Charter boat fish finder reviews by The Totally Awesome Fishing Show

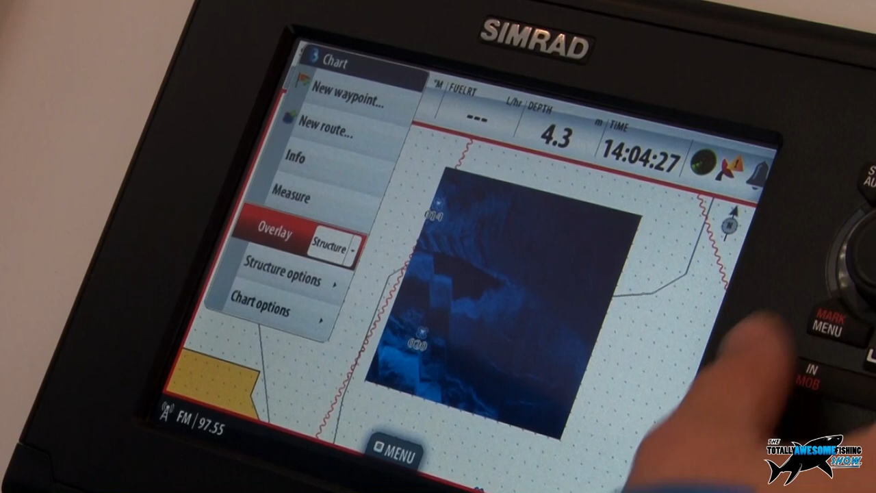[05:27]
On screen: depth 4.3 m
ah there we go so we've got the the structure map being overlaid
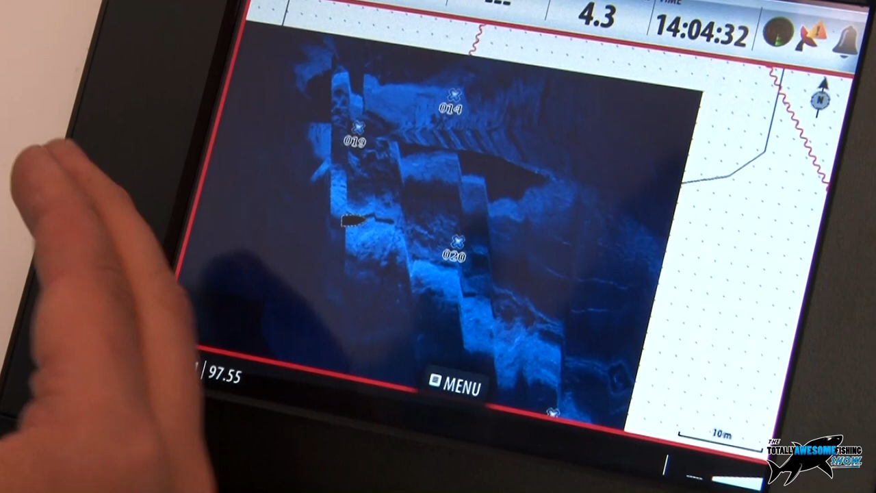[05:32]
so where there are vessels tracked up and down all around here it looks a little bit messy again because it's a demo
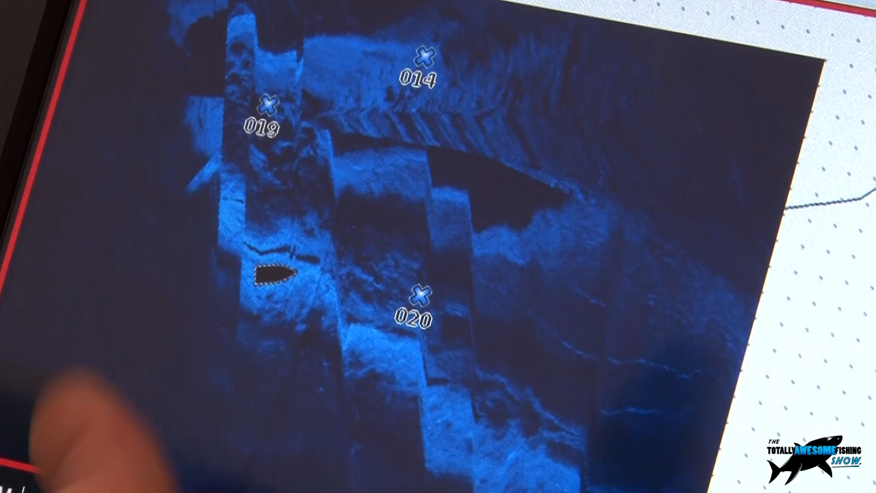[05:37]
image here but it's overlaid that structure scan image onto the main navigation chart
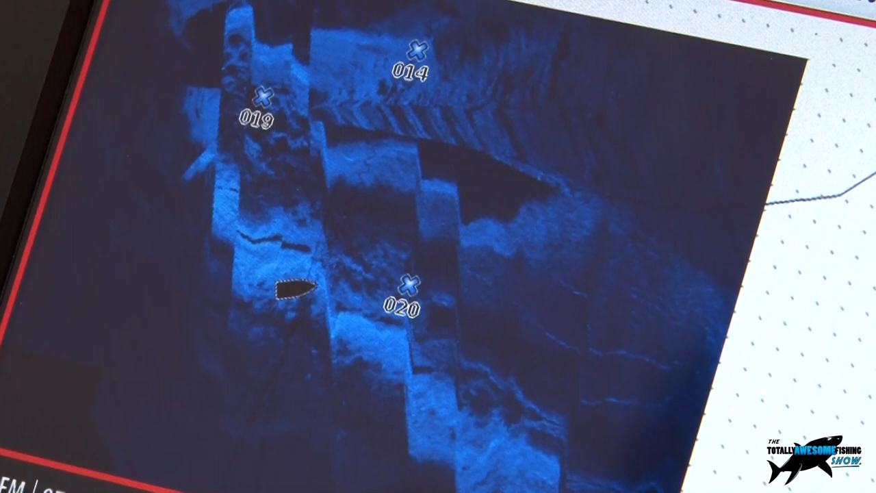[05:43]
okay now Craig on those uh on that menu I'm sure sure I saw a little picture of a camera look like video what's that for that's it so on the bigger screens and on this
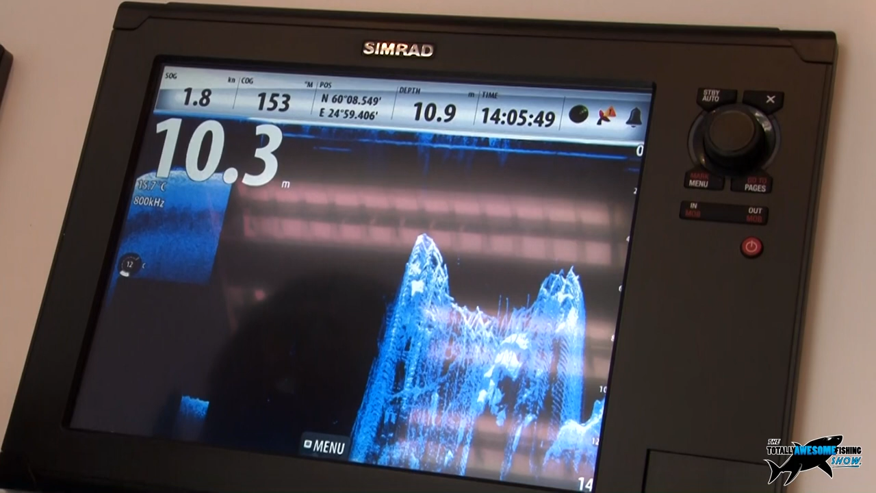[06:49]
together so we can share radar between the two uh this nice little image here that's actually come up on the uh on the
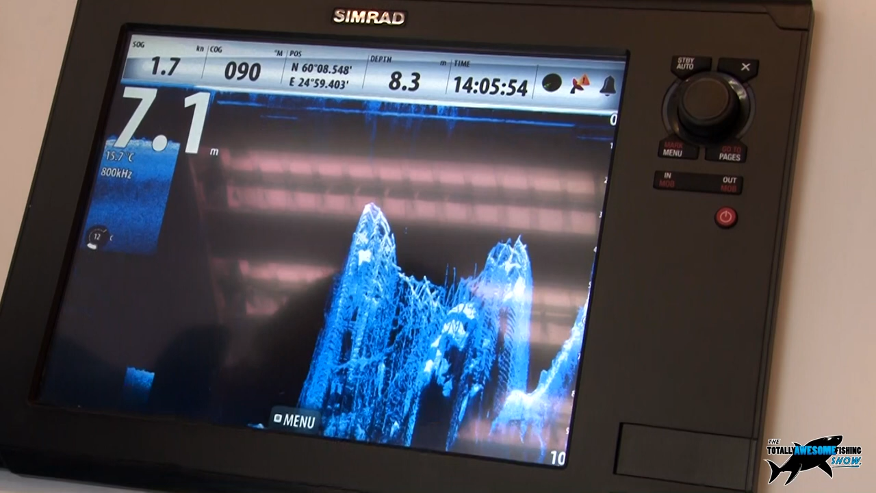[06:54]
On screen: water 15.7°C
down scan sonar is actually showing us this is an image of a wreck that um that
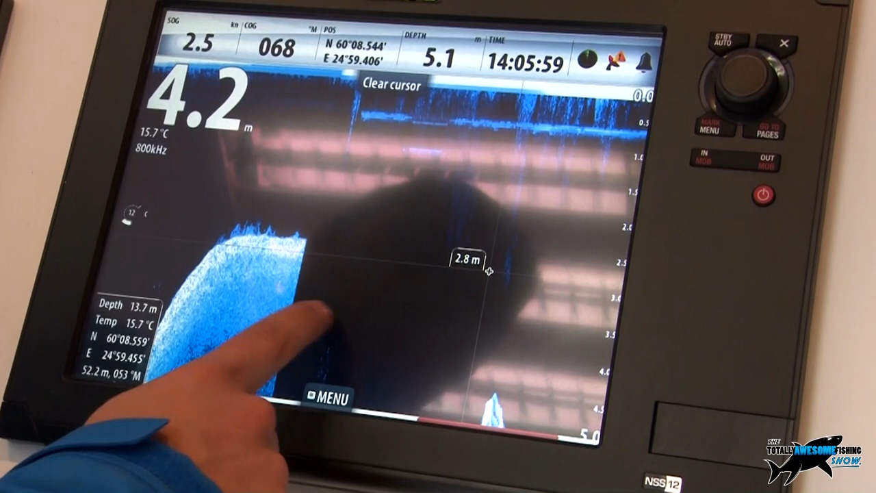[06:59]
On screen: water 15.7°C
was taken so if we uh let's just see if we can get it to clear up a little bit
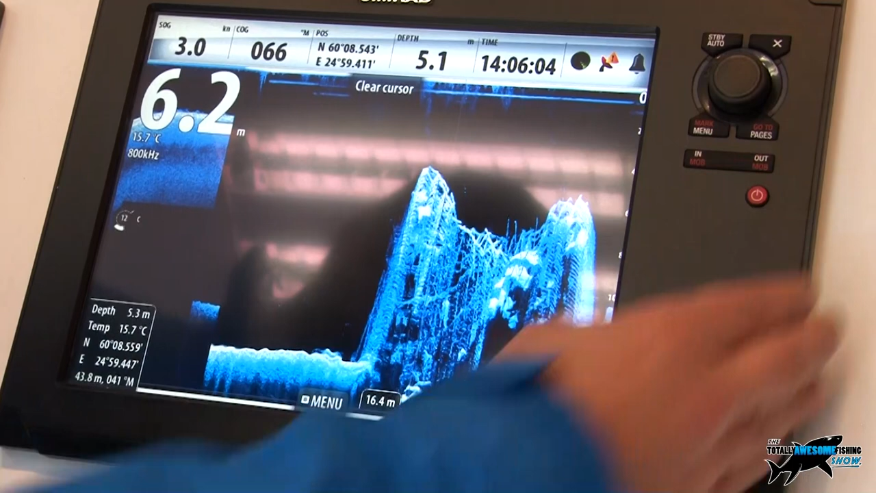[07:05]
On screen: water 15.7°C
so we can see here there's the seabed there's
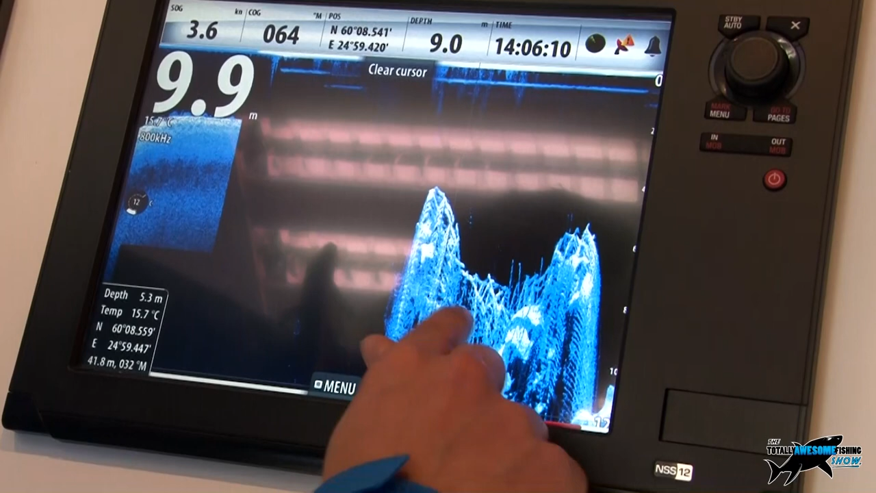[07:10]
On screen: water 15.7°C
the wreck all protruded out from the seabed but what you can see here all these lines this is actually a where
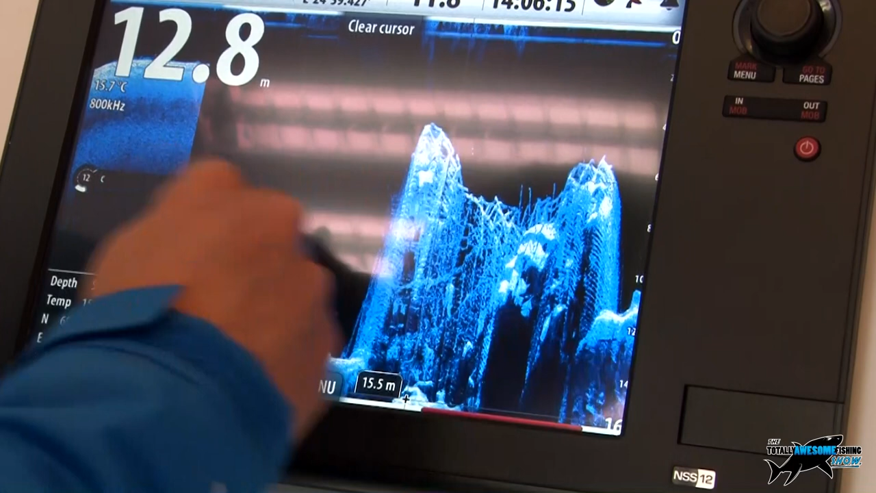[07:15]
a trawler has gone over and snagged their net and they've had to cut the net away and that's the net draped over
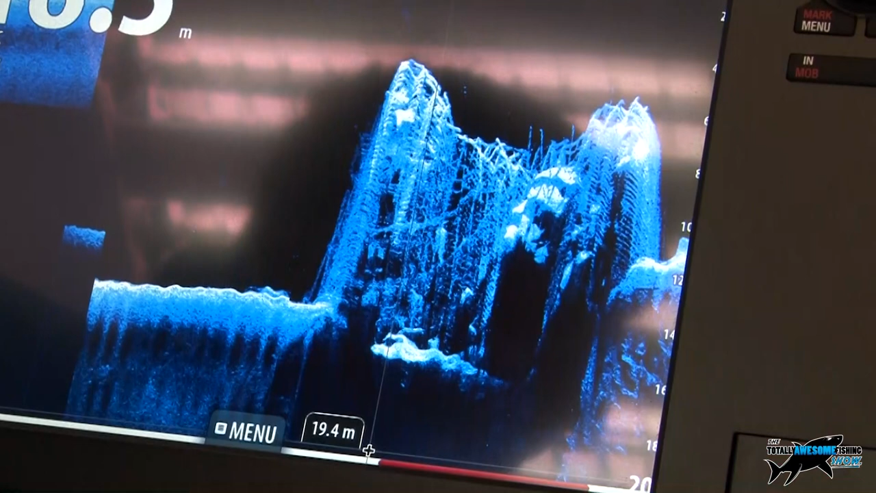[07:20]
this obstruction on the top of the wreck so you can even see how details this is showing how the clarity
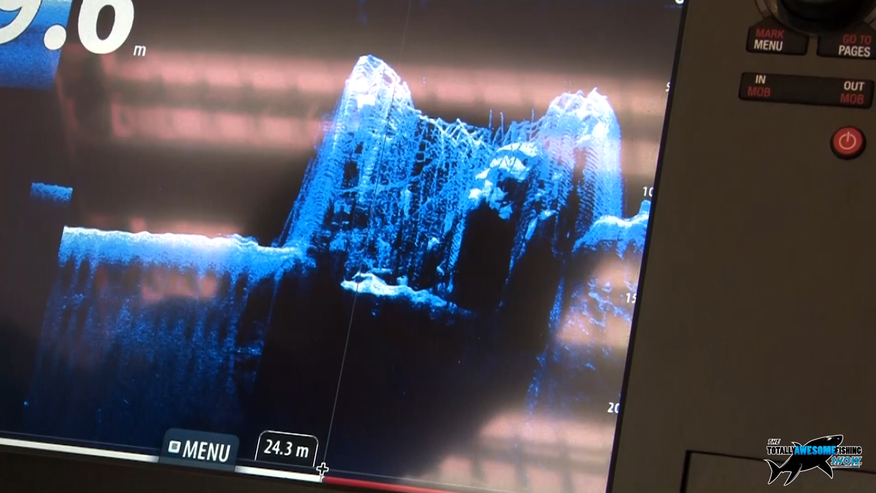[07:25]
that you can get with this side scan and the down scanning sonar so you can see basically there like
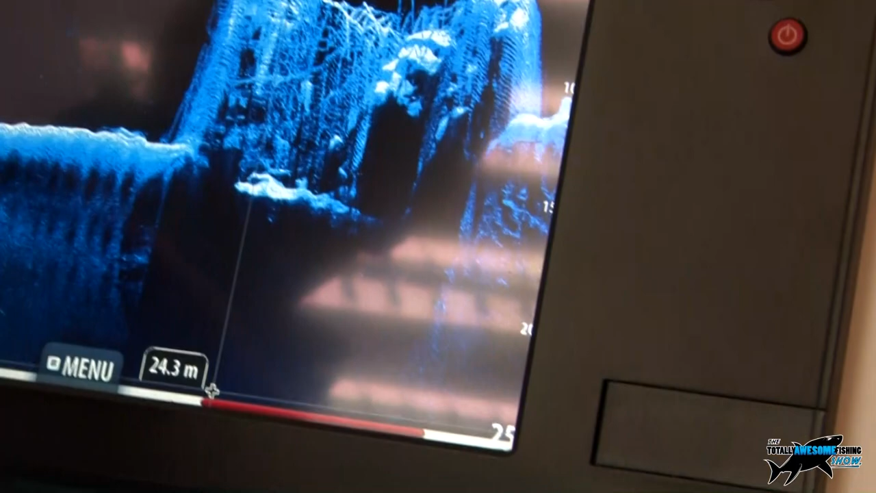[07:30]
that comes along this would be the superstructure with the net over it i guess that's it exactly yeah so we can see here's
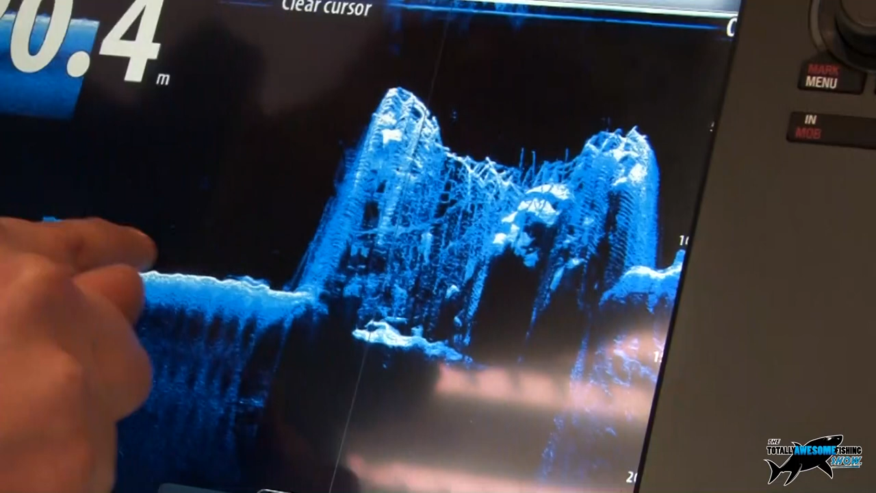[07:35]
the normal the regular seabed a bit of debris there probably a couple of little small shoals of
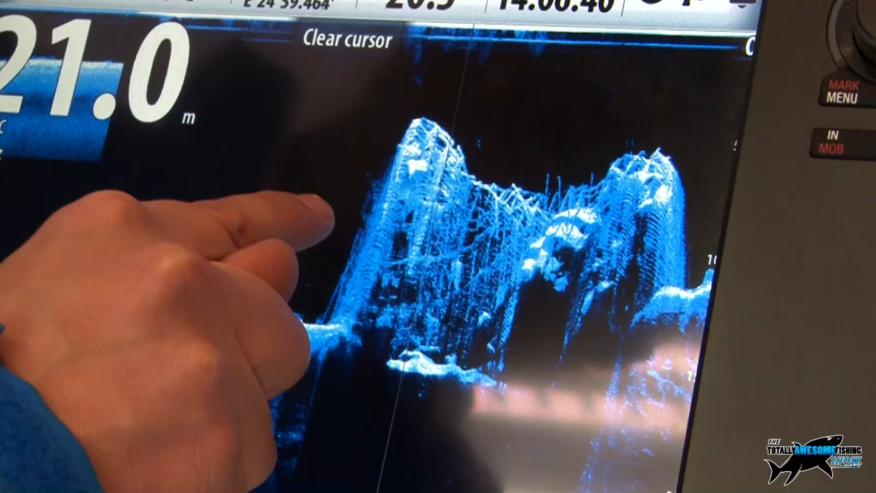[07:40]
fish fish won't show up too great on the on the the down scan because they're really about getting the structure definition um but yeah we can see there's lots of snags and masks are coming up off of
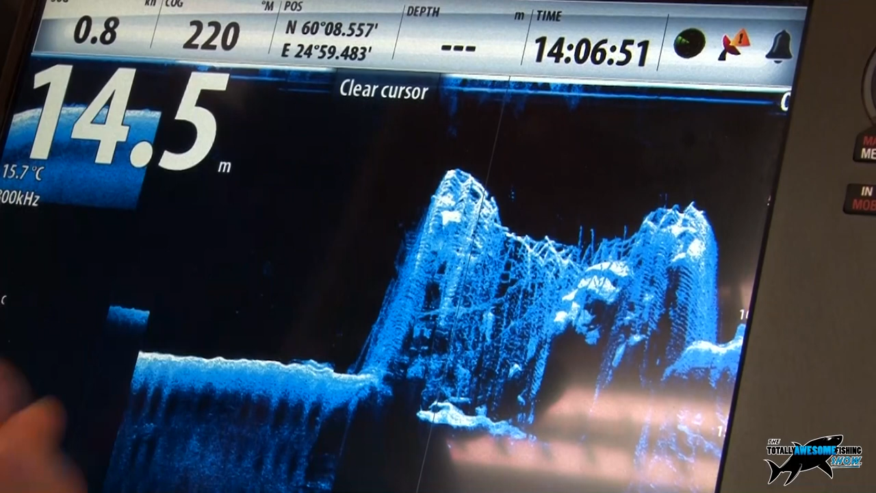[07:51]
On screen: depth 14.5 m, water 15.7°C
this obstruction on the seabed here and then you've got the the nets you can make out the lines of the nets there